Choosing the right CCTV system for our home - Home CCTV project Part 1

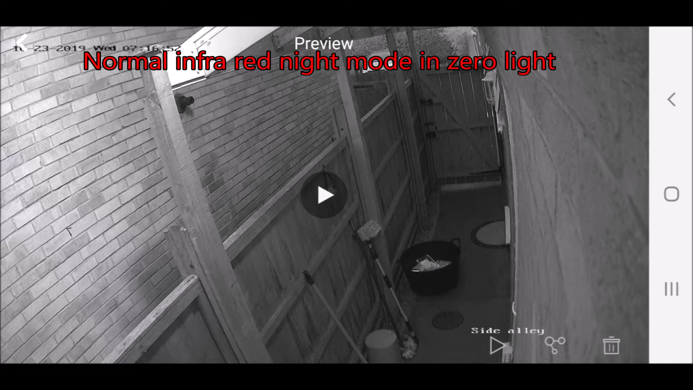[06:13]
This image shows you what the footage looks like when the camera's in night mode, when it hasn't got any light at all and it goes into infrared. And you can see that detail isn't going to be as good at night as it is in daytime light.